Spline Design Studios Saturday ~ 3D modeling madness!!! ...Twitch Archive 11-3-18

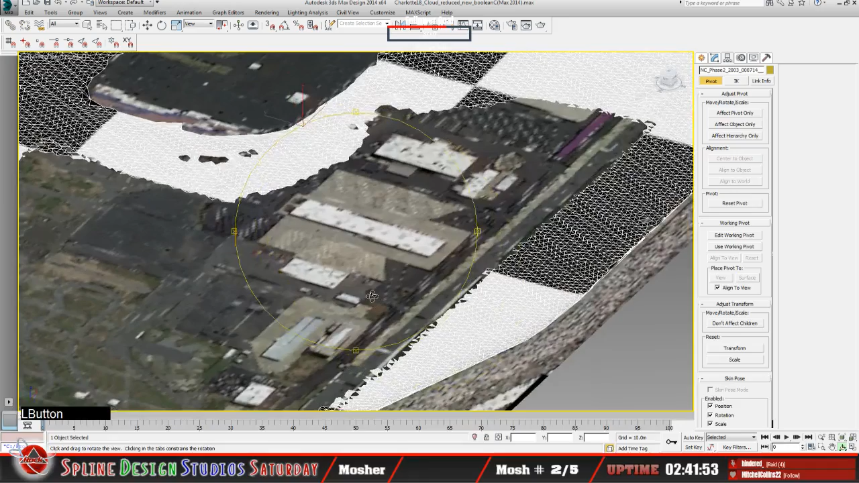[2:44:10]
We did the best we could to cut out the areas and satisfy, I guess, how many polys we could have in a model as far as to bring it into a 3D model, a 3DO model into sandbox, as they call it.
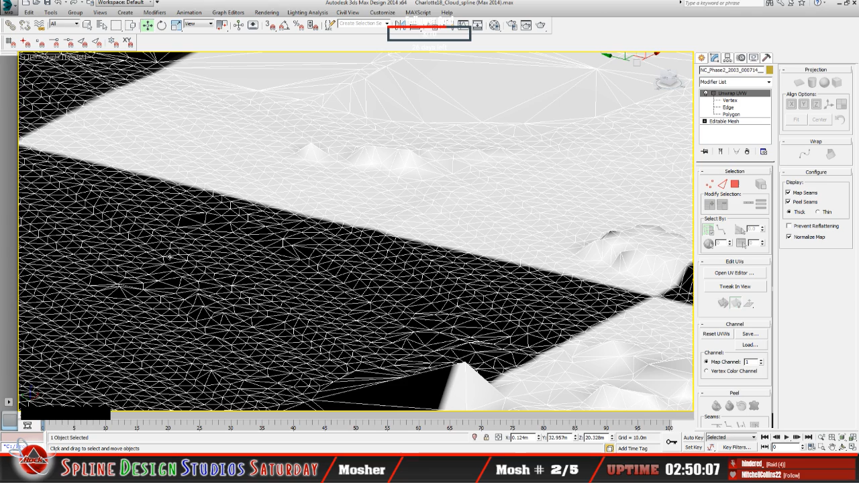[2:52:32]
You can kind of get a sense of how many more polys are in this. All these little diamond shape deals in here, that those are all polys.
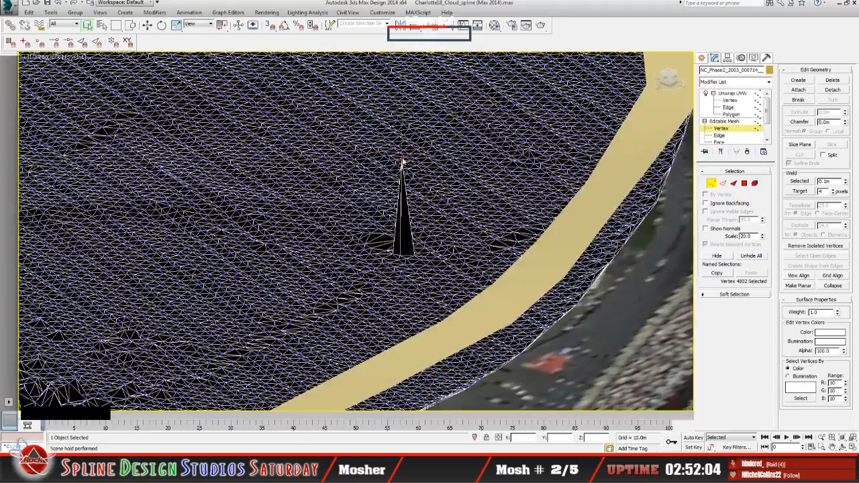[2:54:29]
Yeah, so I got that point highlighted. That's useful information, because this information, I can use that, and be it the fact that the units of scale that I have set up in this 3D Max program right now is meters. So this Z value, if I was to translate this into from meters into feet, that's usable information. I can create a model or an object based on the height of that to include, you know, even the base of it.
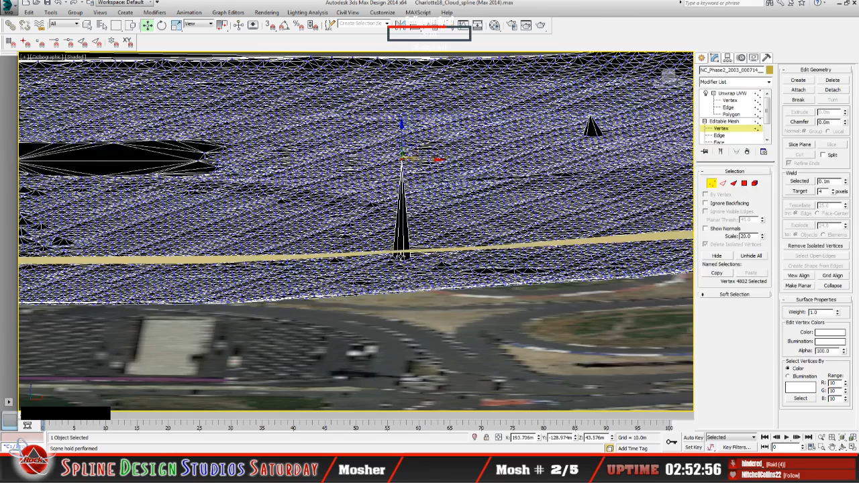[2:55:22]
usable as far as, you know, you can at least get a sense of how tall something is. The information that you would use, I guess, to create, you know, the base of this, for example, you would just want to use the SAT image, which is underneath here. So that's probably fair mention,
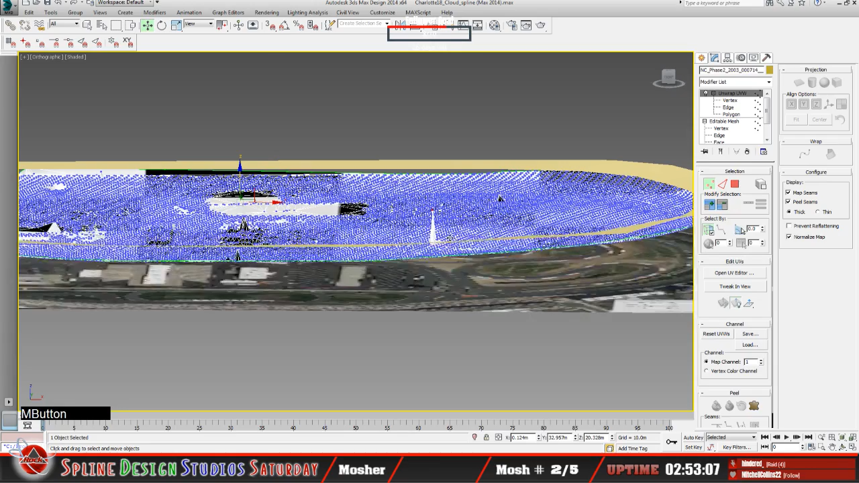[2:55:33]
but a lot of the height data definitely is very useful in the LiDAR. And the fact that this LiDAR here has necessarily been, you can see all the verts that exist in here. It's just a lot of points in here. And this is a very low dense scan in comparison to a lot of other scans that are available on the USGS website.
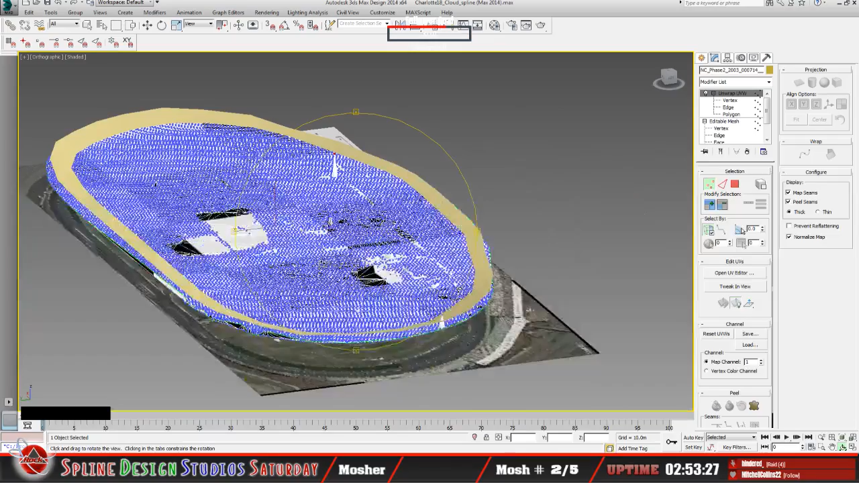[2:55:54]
So, yeah.
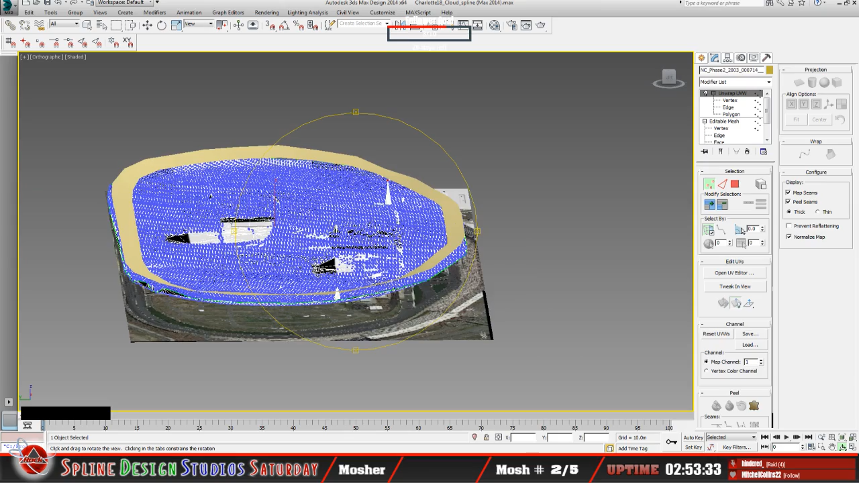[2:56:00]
So this is what, this is the point that we're at. And like I said, as far as just fine tuning the way, I guess, to use the LiDAR data moving forward into whatever game that you're trying to create an object for, this is you know, kind of where we're at as far as and like I said, this is still kind of rudimentary as far as the way this spline is designed, but it gives you somewhat of an idea of getting the shape.